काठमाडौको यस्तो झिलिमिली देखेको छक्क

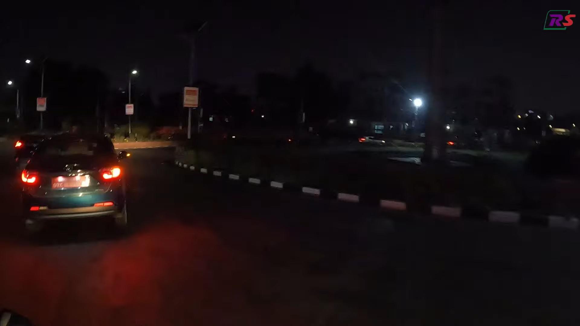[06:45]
माइतीघर मण्डलामा झिलिमिली आज किन हुन सकेन थाहा छैन, सधैँ झिलिमिली हुन्थ्यो अरू बेला, आज झिलिमिली हुन सकेन। काली
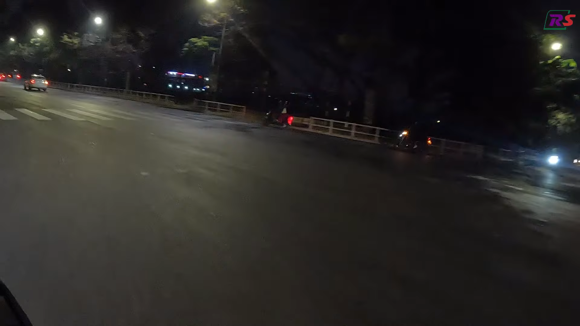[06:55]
देखिरहनु भएको त्यो धरहरा हो काठमाडौँको नौकाले धरहरा पाए हुन्थ्यो मायाको सहारा भन्ने नै यही हो।
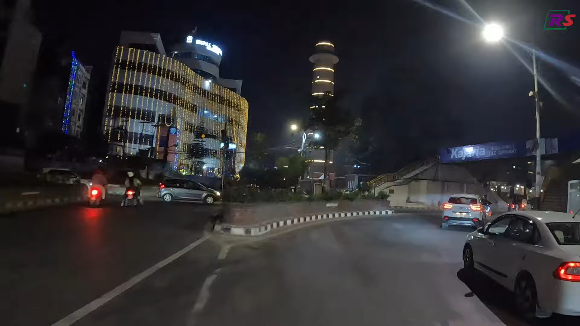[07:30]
राति
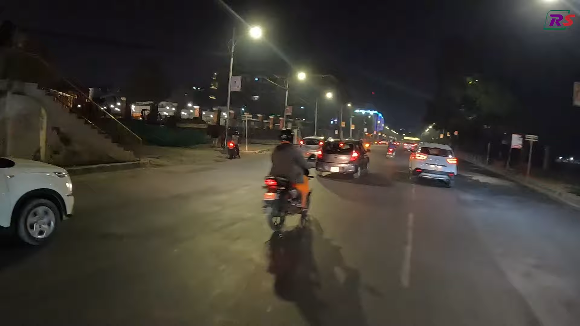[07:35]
अब हामी मेरो तपसो छौँ यहाँबाट नेपाल वायुसेवा निगमको भवन पनि रहेछ।
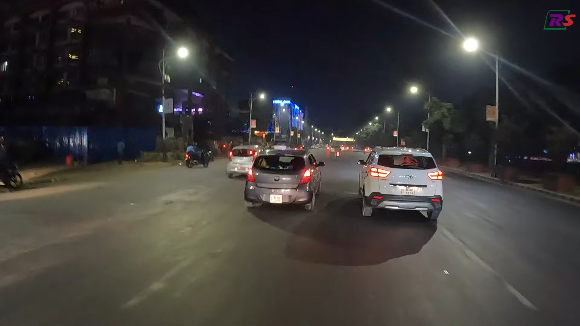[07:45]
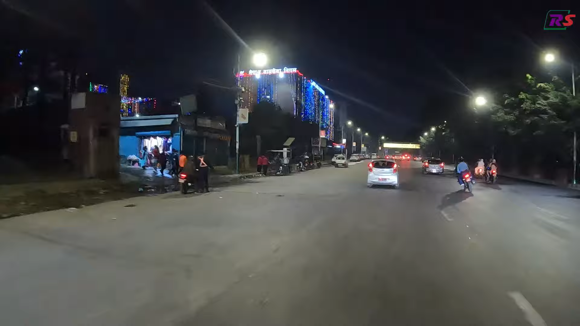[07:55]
सपिङ सेन्टर अझै पुगिरहेको छ। अब यो भनेको नेपाल बाहिर सरकारी हुने नै भयो।
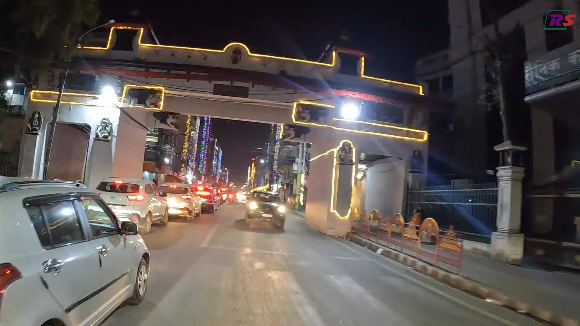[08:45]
पुरै जाम छ यो, अरू बेला जाम हुँदैन यहाँ, आज राति 10 बजी जाम छ।
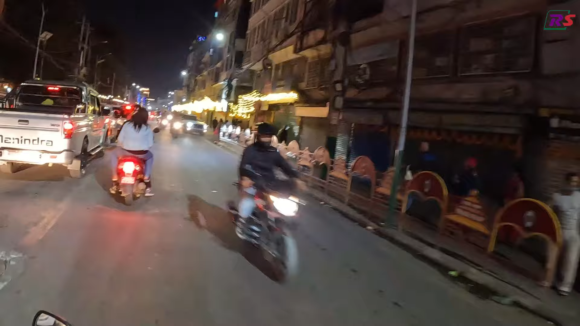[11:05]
आज रातमा यस्तो जाम छ के हो
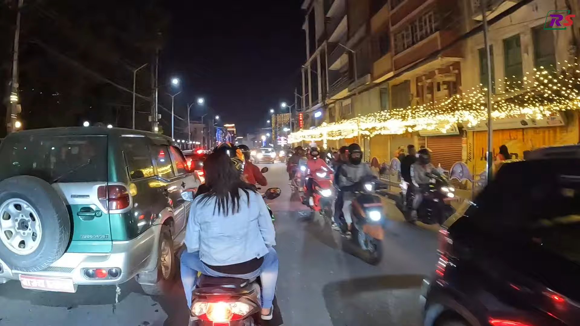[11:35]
हामीले पनि पत्ता लगाउनु चाहेको छैन, दरबार मार्ग घुम्न आएको, देउसी खेल्न आएको, केही थाहा छैन। न्यू रोडमा के देख्यो रात 12 बजे, अहिले 10:15 गएको अवस्था छ।